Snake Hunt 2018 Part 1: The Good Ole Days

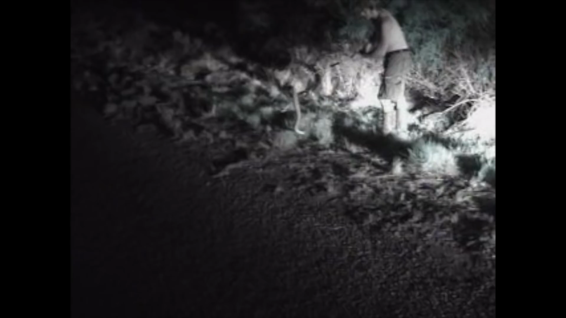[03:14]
behemoth you can see me trying to lift her with two arms because one arm just wasn't enough she needed the
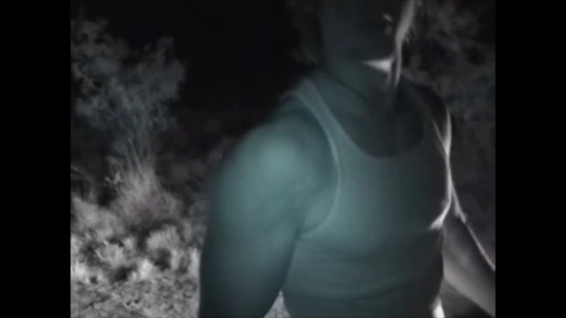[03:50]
easily four feet dude look at his veins oris veins are already five and I'm five foot woo! man! golly!
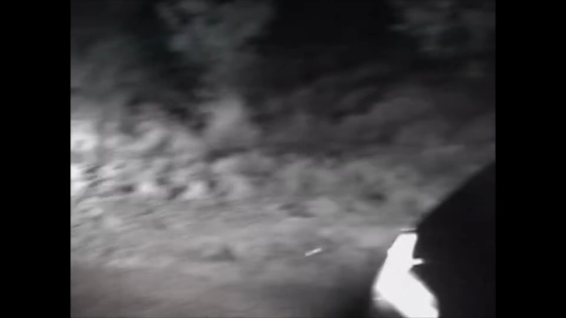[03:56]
you would not believe how heavy that son of a gun is dude I bet that sucker was bucking dude yeah he was he